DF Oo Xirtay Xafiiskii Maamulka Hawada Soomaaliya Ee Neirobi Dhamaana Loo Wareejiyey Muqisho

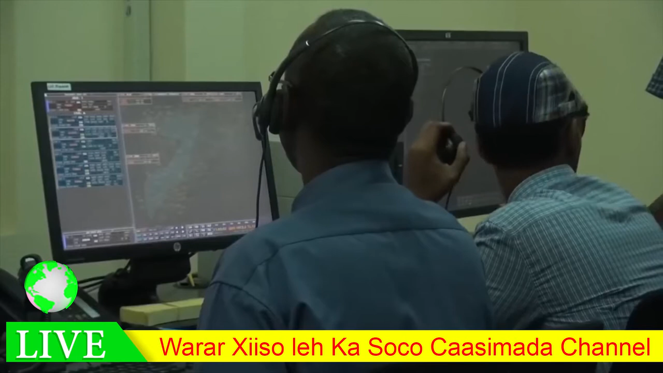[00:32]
Kani waa qalabkii iyo shaqaalihii ka howlgalayay xaruntan oo si rasmi ah u gudanaya waajibaadkooda qaran ee maamulka hawada dalka. Maxamed Cabdullaahi Salaad Omar waa wasiirka gaadiidka iyo duulista hawada,